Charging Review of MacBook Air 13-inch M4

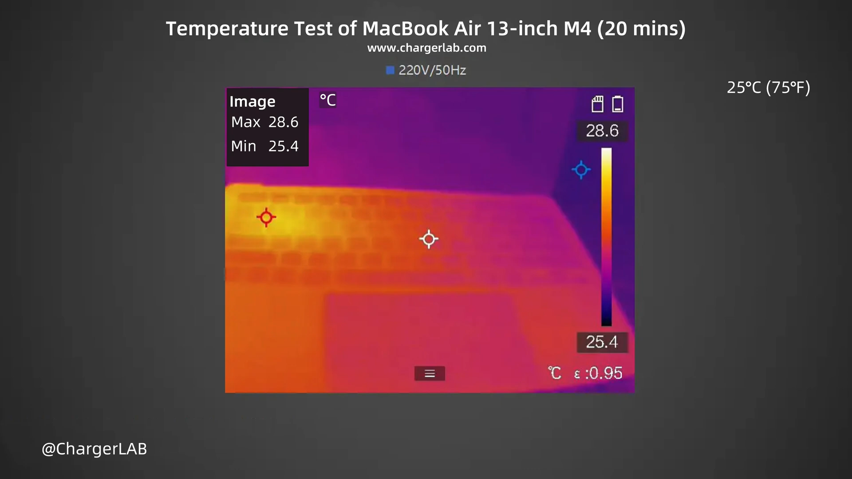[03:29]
On screen: max 28.6°C, min 25.4°C, scale top 28.6°C, scale bottom 25.4°C
The bottom side is 28.2 degrees Celsius. After 40 minutes, the maximum temperature on the keyboard deck is 29.4 degrees Celsius. The bottom side is 28.8 degrees Celsius. After 1 hour, the maximum temperature on the keyboard deck is 33.1 degrees Celsius. The bottom side is 30.8 degrees Celsius.
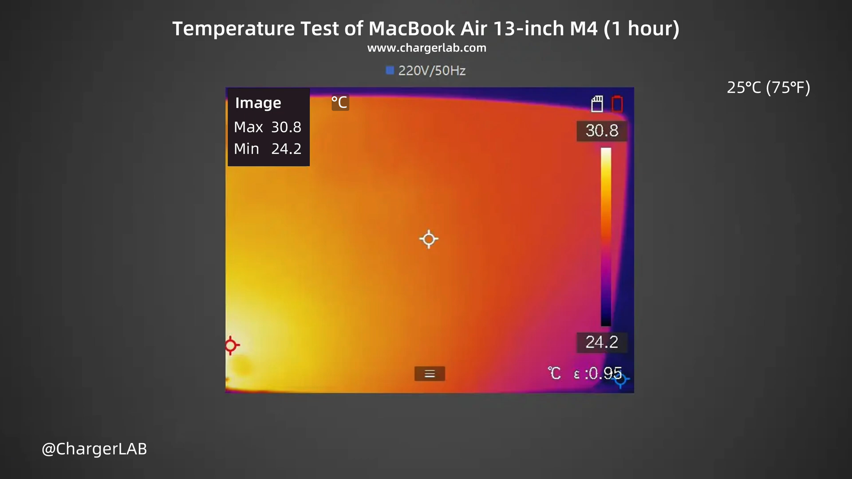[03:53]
On screen: max 30.8°C, min 24.2°C, scale top 30.8°C, scale bottom 24.2°C
The temperature on the keyboard deck is slightly higher than that on the bottom side.